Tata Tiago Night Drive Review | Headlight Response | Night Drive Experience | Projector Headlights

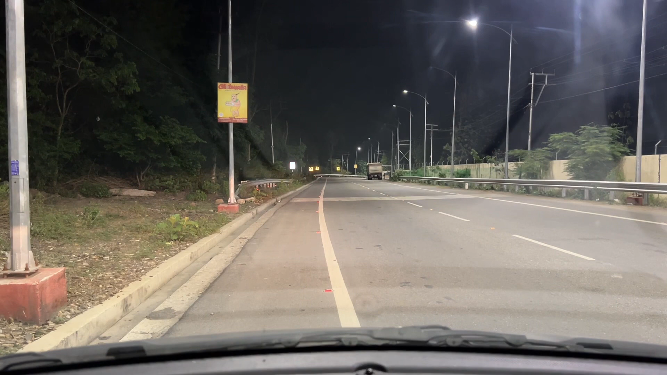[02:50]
उसके अलावा मैंने fog lamps भी on कर दी है और fog lamps का difference भी आपको
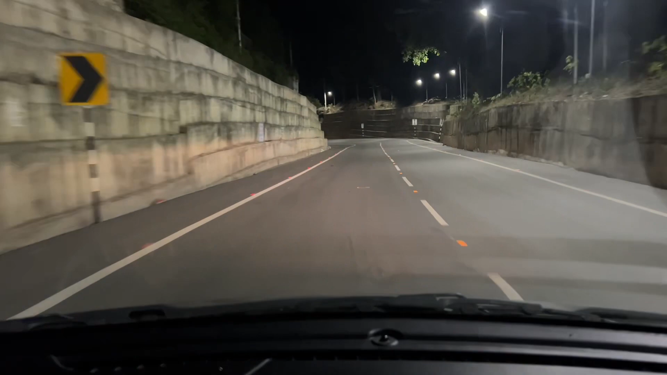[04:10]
चाहिए है हाई बीम भी आउन कर दी है मैंने इस टाइम और फॉक्लाम्स भी आउन कर दी है अब आप नोट कर सकते हैं फुल लाइटिंग सेटप के साथ गाड़ी चल रही है और रोड पे illumination काफी अच्छी है तो अभी आपको अतनी justice नहीं हो पाएगी जितनी मैं actual मैं कराना चाहरा हूँ बटागे एक ऐसी रोड आने वाली है जहां पे आपको पूरी justice मैं करा
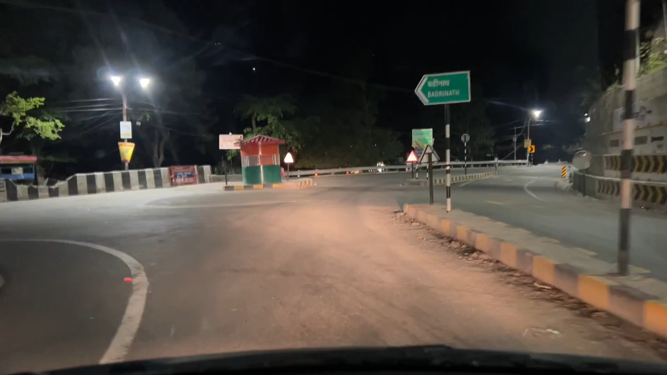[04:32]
पाऊंगा और कराद दूंगा तो यहां आप देखेंगे तो दोस्तों रिशी केश बजरीनाथ केदारनाथ वाला रूट आ गया और अब � यहां
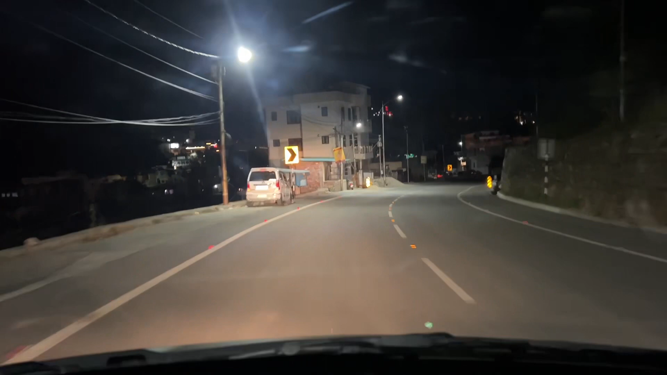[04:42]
पे आप देखेंगे तो एक छोटे से पैच पर बिलकुल कोई lights का support नहीं और दोस्तों ऐसी ही जगह आपकी headlights काम आती है अब यहां पे आप देखेंगे तो कोई street lights का कोई खास support है नहीं और यहां पे जरूरत पढ़ती है मैं अपनी lights
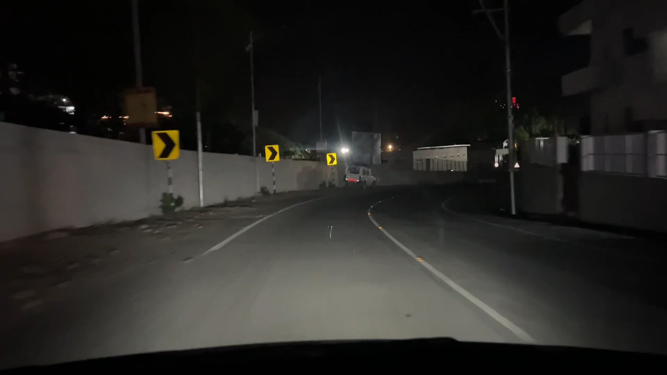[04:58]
की यह जो light आप देख रहे हैं य अच ऐसा
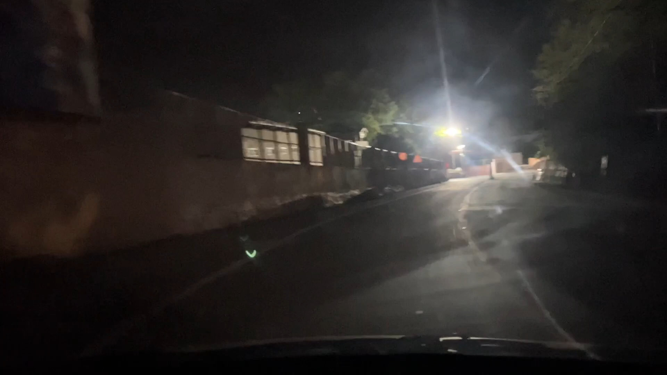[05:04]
response है बागी आगे street lights हैं तो वापस you turn लेते हैं और फिर आपको दिखाता हूं एक एक response इवन इंडिकेटर का response भी आपको camera में दिख पा रहा होगा
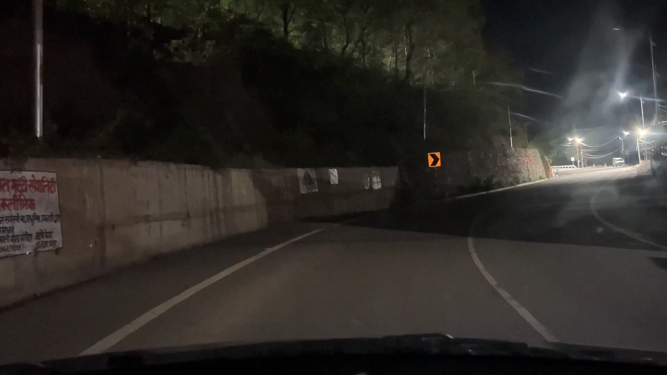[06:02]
थोड़ी बहुत light यहां प देख सकते हैं यह DRLS की light है headlamps, fog lamps on off करके दिखा रहा हूं यह देखिए और high beam low beam का response तो दोस्तों overall lighting response काफी साही है